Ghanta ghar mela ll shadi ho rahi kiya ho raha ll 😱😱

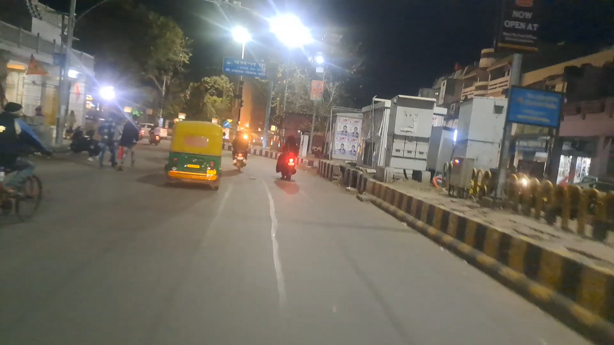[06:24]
دیکھیں جیسے میں نے بھی تھوڑے دیر پہلے والی کلپ میں آپ کو دکھایا تھا نا ادھر اسے میں رو گھوم کر ادھر سیدھے چلی
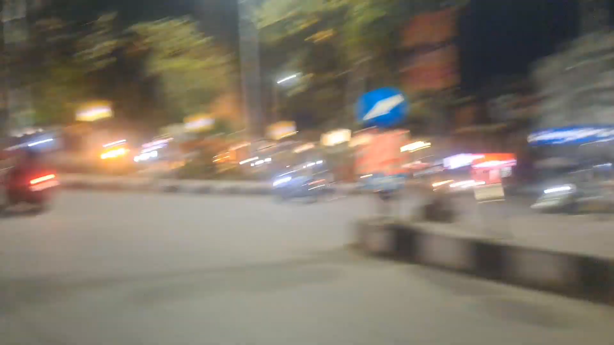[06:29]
گئی تھی بٹ اب دیکھیں ہی